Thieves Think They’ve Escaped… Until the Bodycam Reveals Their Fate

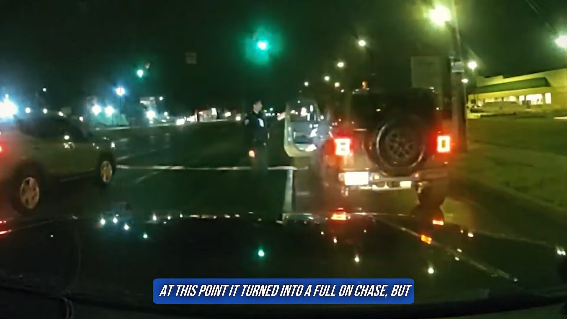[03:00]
At this point, it turned into a full-on chase, but the officer remained in the moving vehicle. 6 points in front of everyone taking off.